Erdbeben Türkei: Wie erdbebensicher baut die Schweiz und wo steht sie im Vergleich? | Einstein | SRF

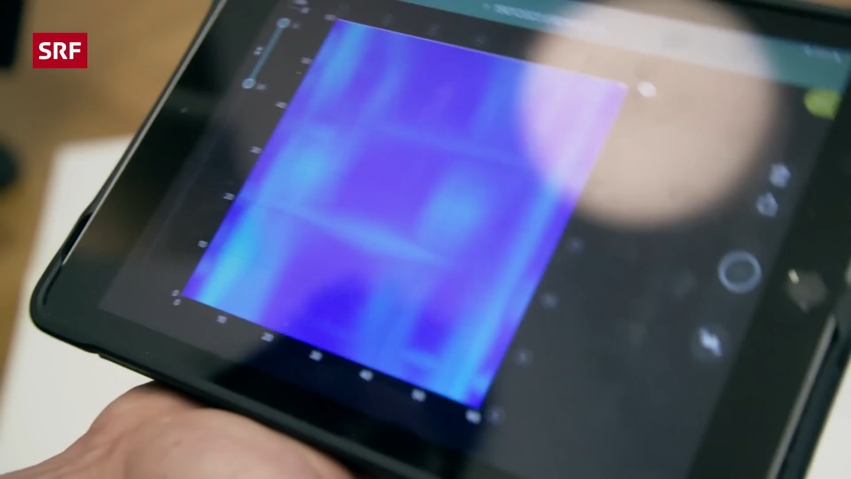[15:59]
Heisst, es sind keine Eisen drin, sondern, wie vermutet, Holzbalken.